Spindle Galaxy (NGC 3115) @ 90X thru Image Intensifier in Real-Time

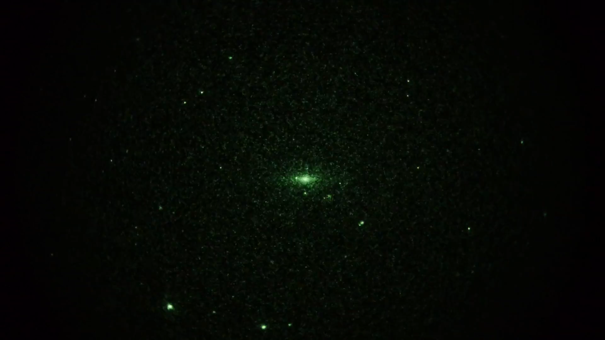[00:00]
Okay, I got a video here of a galaxy in the constellation Sextans. I think it's called a spindle galaxy. Its designation though is NGC 315, magnitude 9.2.
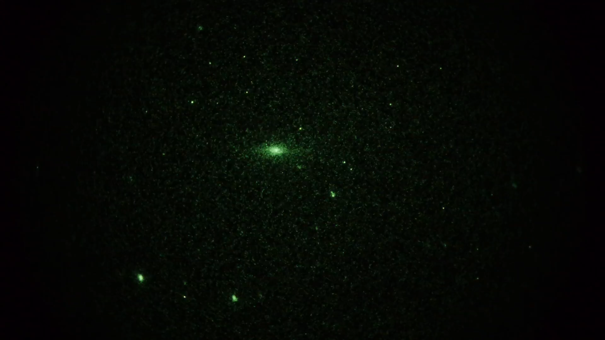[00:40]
Dark skies, Mount Pinos, California. Temps in the teens. It is very cold, but it's calm, so it's tolerable, shall we say. And when you're talking to yourself and nobody else is around, it keeps you warm. And, I don't know, on your toes. So anyway, that's kind of an interesting looking galaxy. I think I've shot this one before. I don't know if I've shot it from here though. Nice galaxy, magnitude 9.2. The spindle, NGC 315. Definitely looks like a flying saucer, I like that one.